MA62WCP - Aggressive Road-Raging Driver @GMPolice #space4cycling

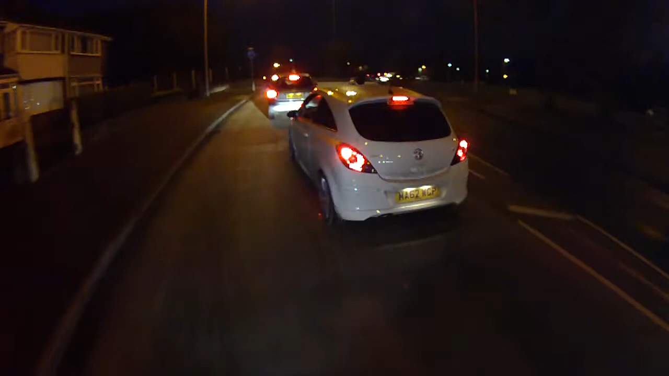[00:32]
Mike, Alpha, 6-2, Whiskey, Charlie, Papa. Vauxhall Corsa, white. Apparently I'm an ignorant bastard.